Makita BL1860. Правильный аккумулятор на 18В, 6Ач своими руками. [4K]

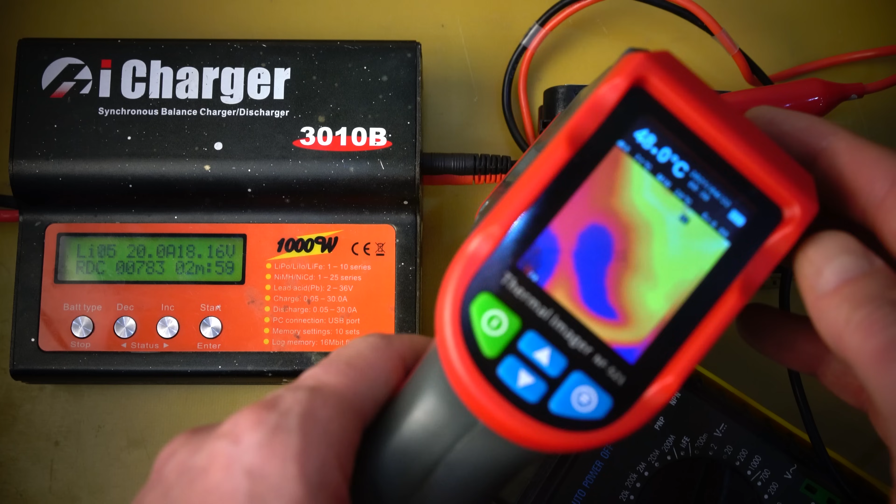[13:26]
On screen: spot 40.0°C
Обычные шуруповерты без проблем будут работать. 78, 79, 80 градусов.
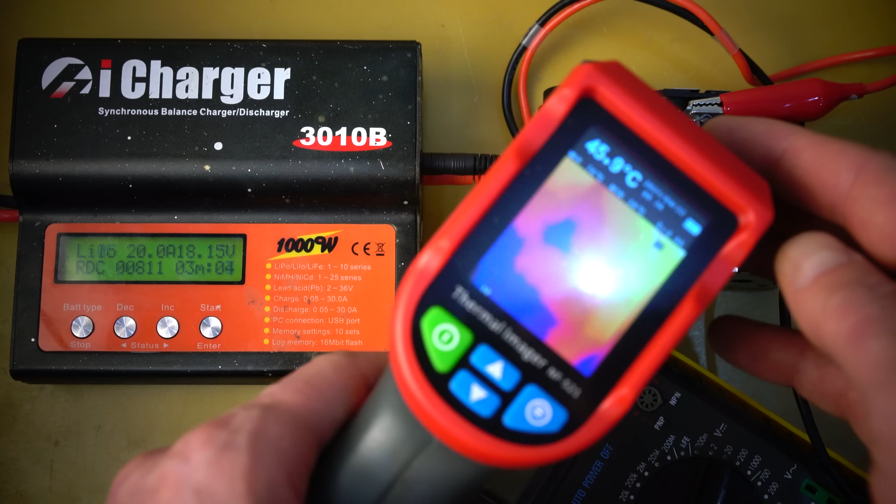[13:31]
Снижу ток до 15 ампер, чтобы не перегреть транзистор.